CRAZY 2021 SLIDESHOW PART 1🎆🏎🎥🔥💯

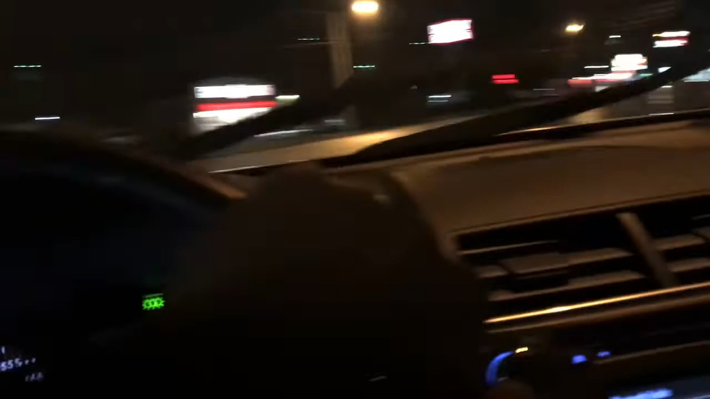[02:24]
And all I see is fucking blue lights. Like, for real, though. Like, I can't even make this up. They got a motherfucking light truth right there. But yeah, I'm turning music down.